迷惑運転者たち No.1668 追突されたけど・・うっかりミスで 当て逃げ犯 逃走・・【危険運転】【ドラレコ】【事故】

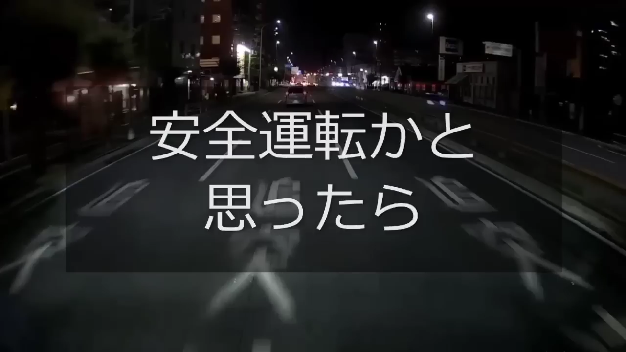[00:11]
見えますが、手前ではフラフラ運転してました。 これ安全運転もちげえんだね。 追い越して見ると、 あ、なんだこいつ。 携帯です。 ほら不安定だわな。 ながら運転はまだたくさんいますね。 最近ああいうやつばっかり多いんだろうね。 運転中携帯操作はやめましょう。
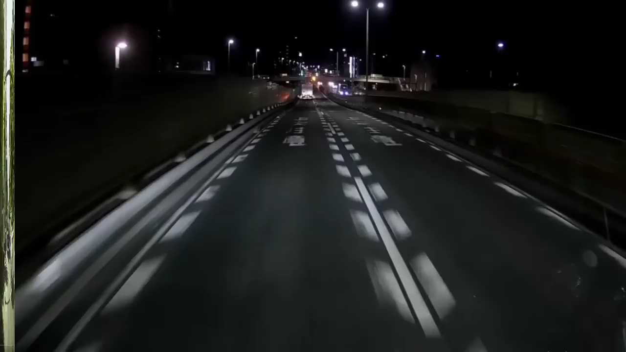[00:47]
後ろで煽ってるトラックがいます。